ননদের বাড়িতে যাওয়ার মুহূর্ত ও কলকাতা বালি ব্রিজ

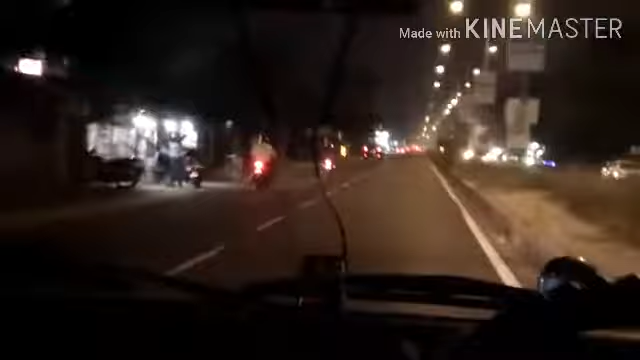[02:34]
আর রাতের বেলায় কলকাতা শহরটা দেখতে অনেক ভালো লাগে,
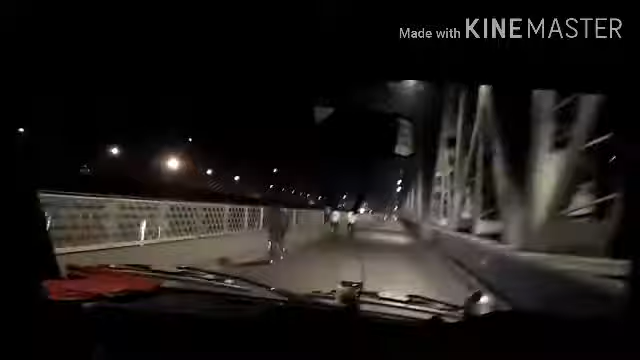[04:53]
এর নিচে গঙ্গা আছে, আর বালি ব্রিজটা কিন্তু অনেক বড়, আশা করি দেখে বুঝতে পারছেন কত বড়, এখনো কিন্তু শেষ হয়নি। আর গাড়ি কিন্তু অনেক জোরে যাচ্ছে, বুঝতে পারছেন তো?